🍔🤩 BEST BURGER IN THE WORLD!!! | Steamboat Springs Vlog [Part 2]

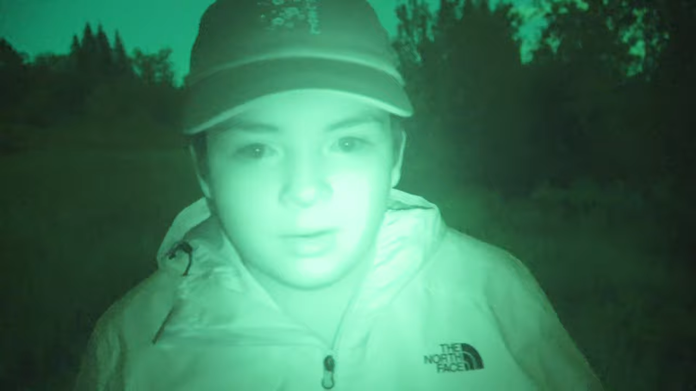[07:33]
Those girls left right as we got here, right as we went down there. Then they pretty much heard us and then they left and we had to run. That was the last clip we saw. I'm out of breath. Last night in part one of the vlog, I only had my phone, so I didn't have night mode. Tonight I have my 4K camera. So now I have night mode.
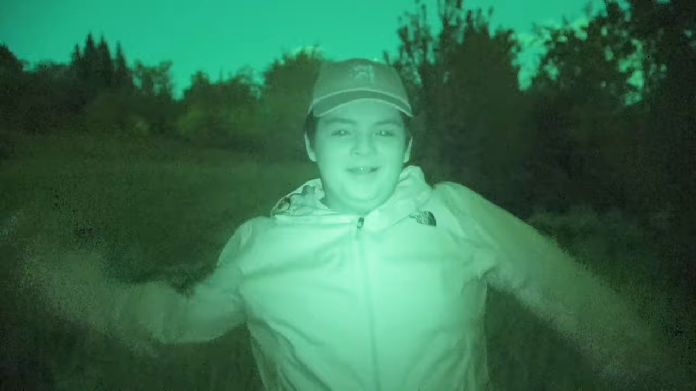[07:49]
Oh, get it. So now we're gonna go down there for a second, see what it looks like during the sunset, kind of almost dark sunset. Let's go.